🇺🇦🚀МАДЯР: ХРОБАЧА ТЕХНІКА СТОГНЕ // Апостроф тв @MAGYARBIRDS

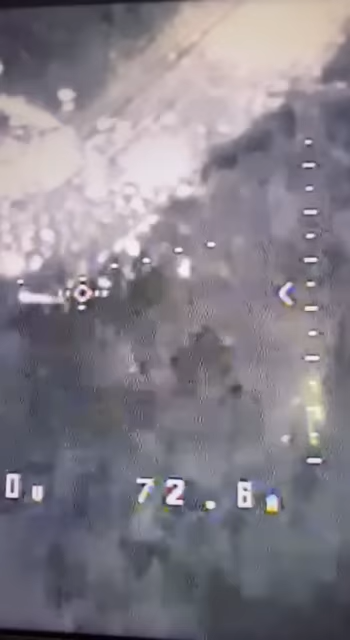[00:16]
Правильно, велике мокре місце. Хто залишив, зараз подивимось. Вечір.
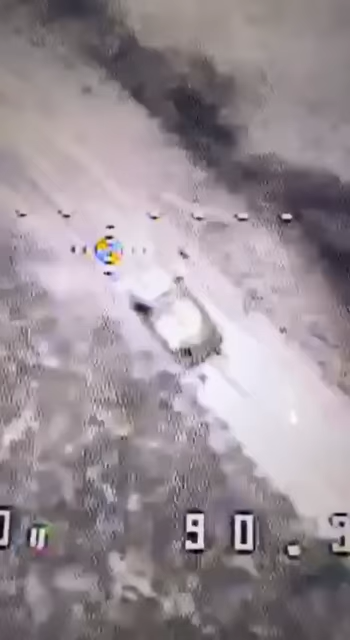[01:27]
Працює бомбер Р-18. Тахів Мадяра.
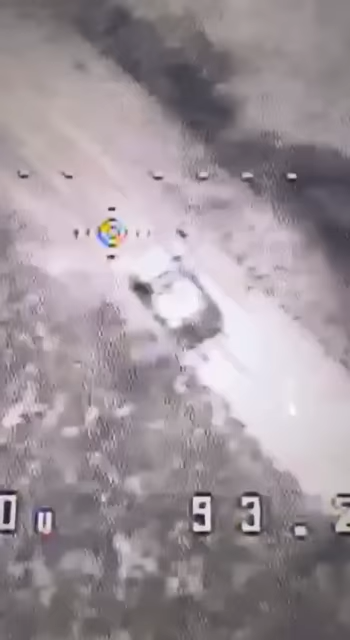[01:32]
Таких сьогодні бехи буде захоронено три. Але поки спостерігаємо за першою.
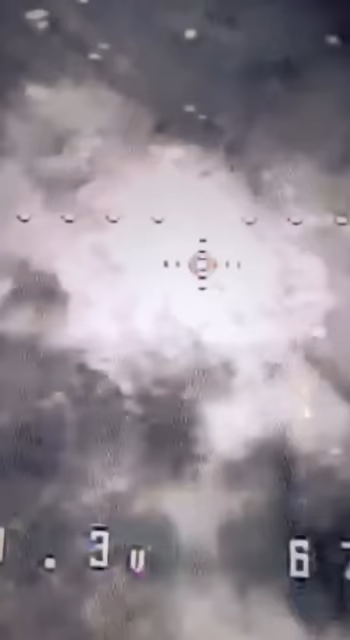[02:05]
Зараз лише розгоритися і подивитися, що з того лишиться.
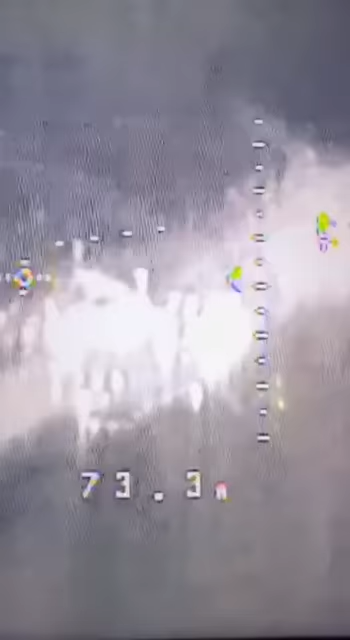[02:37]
Додатковий проліт показав, що дивитися тут же особливо нема на що
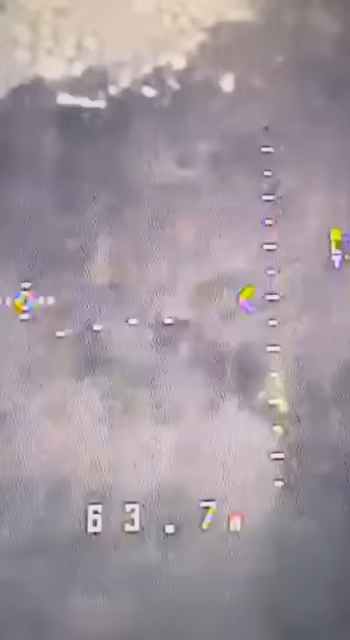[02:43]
Очевидно, спрацював боєкомплект на борту Бехи І вона сама себе досамоліквідувала
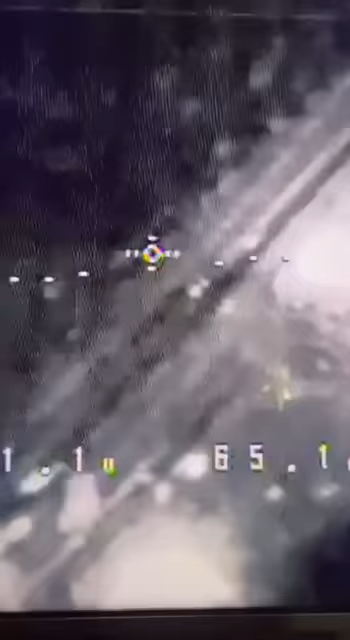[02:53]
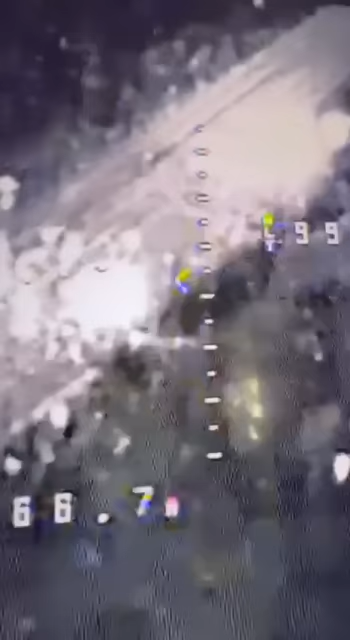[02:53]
Але то точно варто подивитися зранку
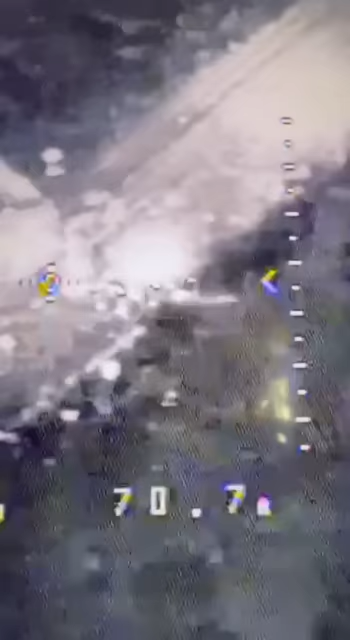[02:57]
Добре розлетілося хробачо Добре, дивимось далі
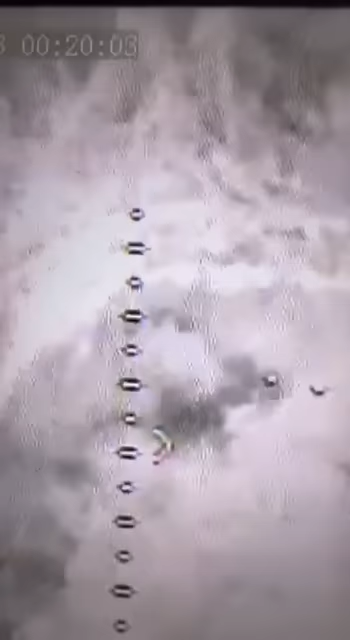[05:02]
Ось наша дорога Ось наш наступний храбак У посадці Відпрацьовуємо негайно
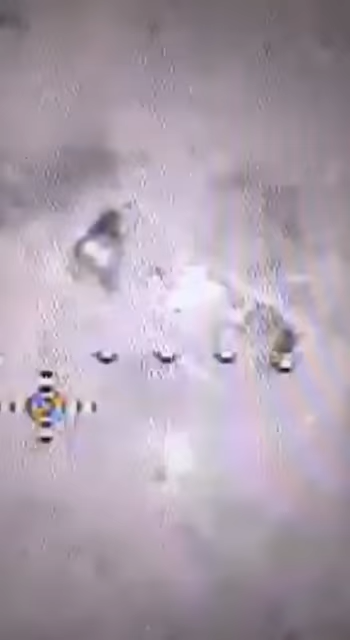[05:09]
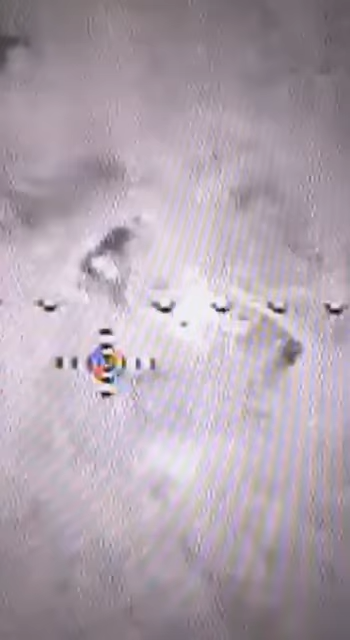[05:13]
Видно вам так собі А нам
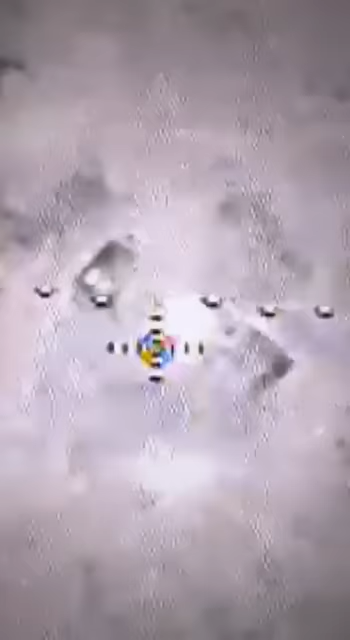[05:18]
зерки чудово Обережно падає бімба Полетів перший Ай,
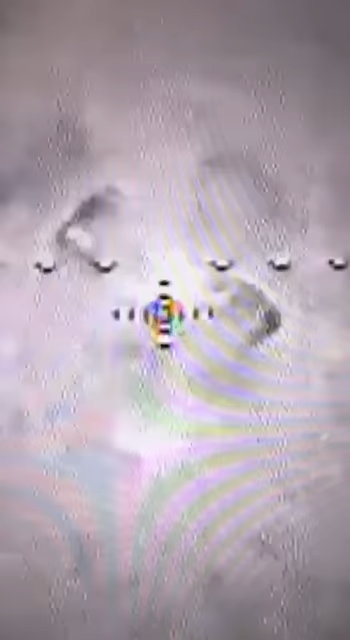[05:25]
прикро, прикро Поряд,
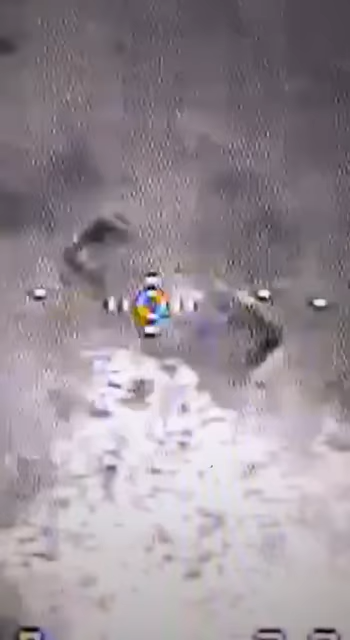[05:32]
нічого Будемо допрацьовувати Беха вже нікуди не дінеться
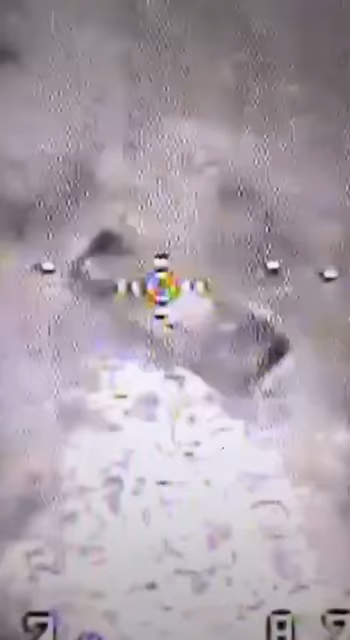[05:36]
Обережно падає бімба А оце бімбо Джага-джага